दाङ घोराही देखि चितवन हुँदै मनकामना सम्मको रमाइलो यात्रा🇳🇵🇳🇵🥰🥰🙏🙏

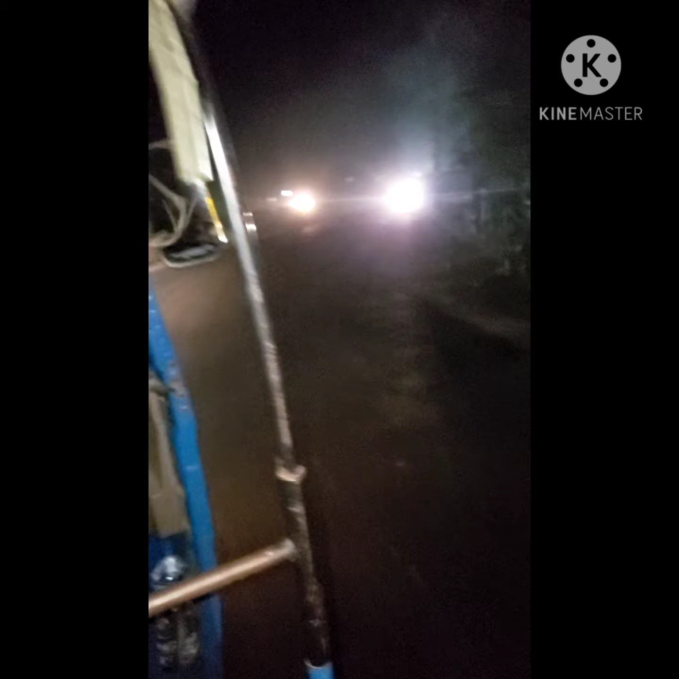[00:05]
हामी चाहिँ सौराबाट चाहिँ जाँदैछौँ है, सौराबाट अब जाँदैछ हाम्रो यात्रा।
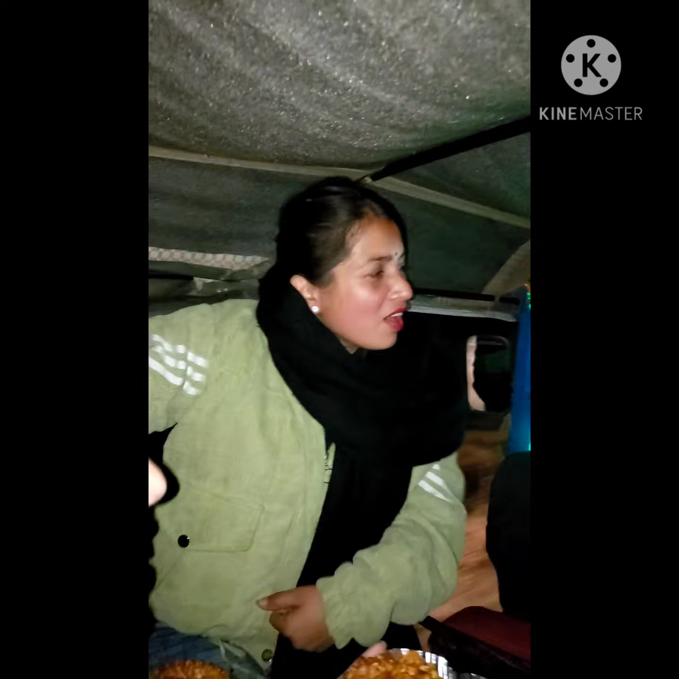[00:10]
हामी चाहिँ अटोमा अहिले है रात्रिकालीन यात्रा, रात्रिकालीन यात्रा।
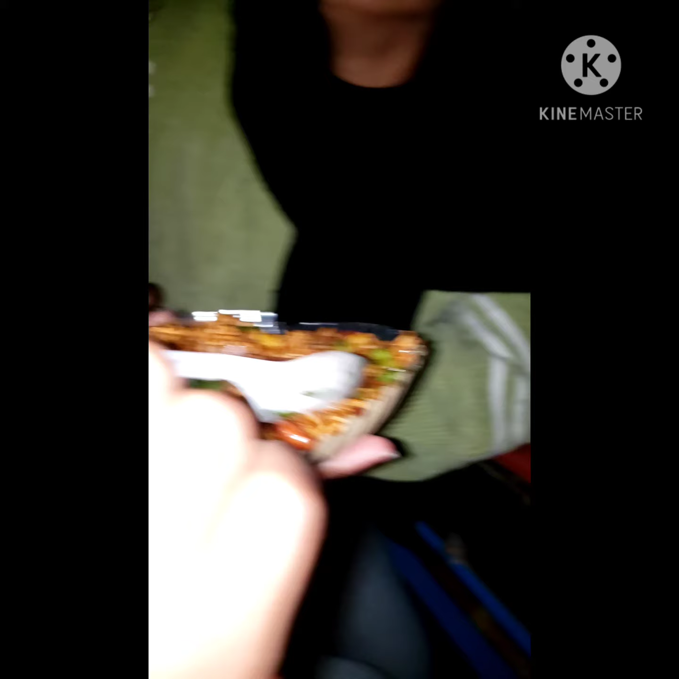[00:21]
हेर्नुहोस् चितवन सौराको माहौल, नाइट माहौल,
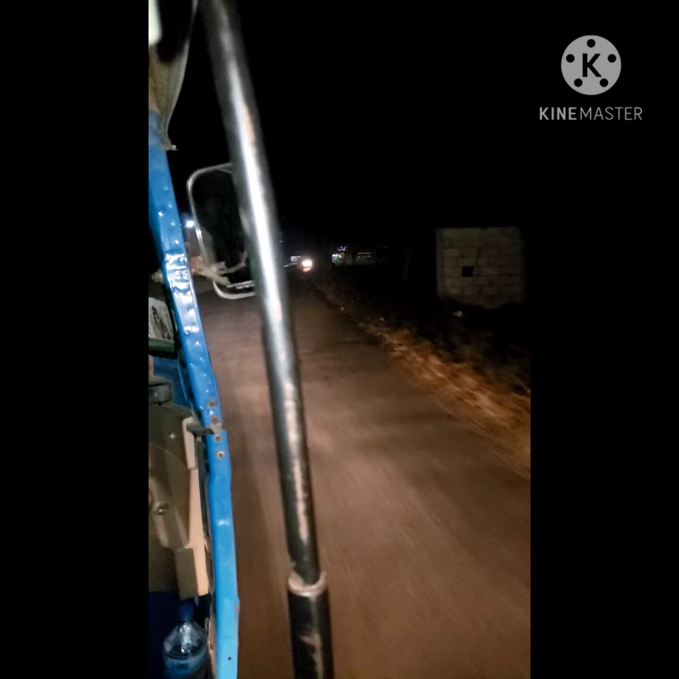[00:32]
मतलब के मन पर्दो रहेछ यहाँ देखाएको चितवन सौरा भनेर चाहिँ मैले। गाडी एकदम रफ्तारमा छ, यहाँ चाहिँ एउटा टावर आयो कि, ल हेर्नुहोस् टावर।
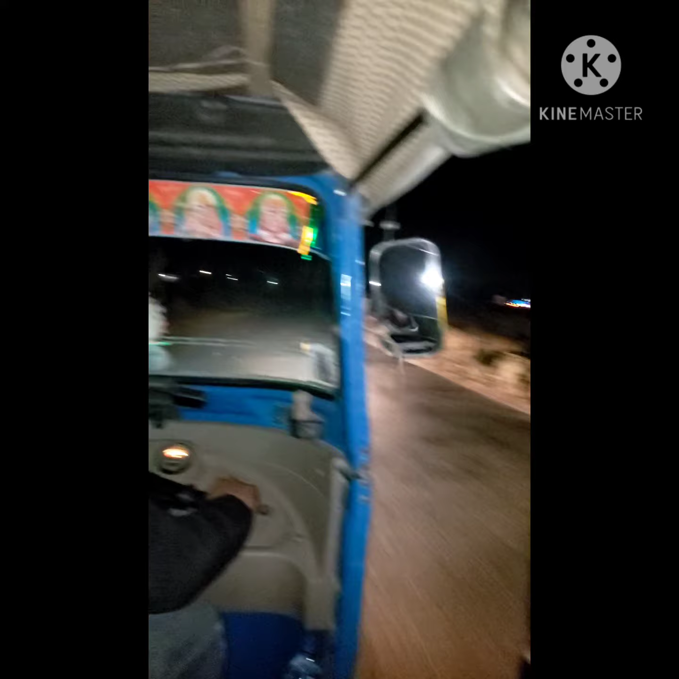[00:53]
लगभग अटोको अटोले पनि खबर देखेन नि तपाईँहरूलाई,